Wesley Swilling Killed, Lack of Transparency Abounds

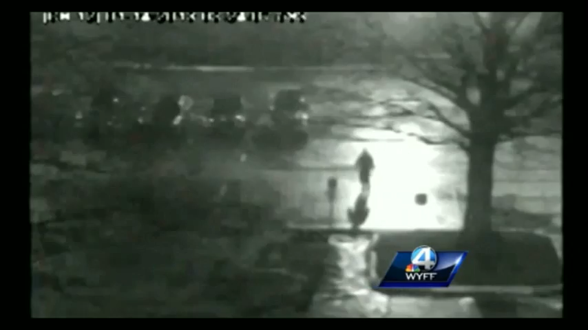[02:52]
You can see Swilling walking to the left, Frank Abella crouching near the driver door of his car, and the unnamed Greenville Police employee further back. Okay. This clip shows a police cruiser appearing on the scene. Like I said, it was released to the public out of order.